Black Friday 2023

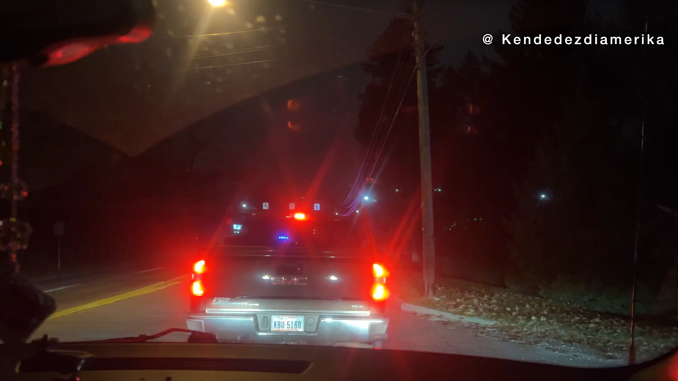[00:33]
Ini lagi macet ini di sini. Ini sebenarnya ini sudah mau sampai ke apa store-nya, ke Best Buy-nya, tapi ini macet karena ini Black Friday. Ini malam-malam kita ke sana karena apa tadi pagi aku nggak sempet. Biasanya aku kalau Black Friday belanjanya pagi, tapi kali ini malam karena tadi pagi Denny sakit gigi dan kita ke dokter gigi, jadi baru kesini.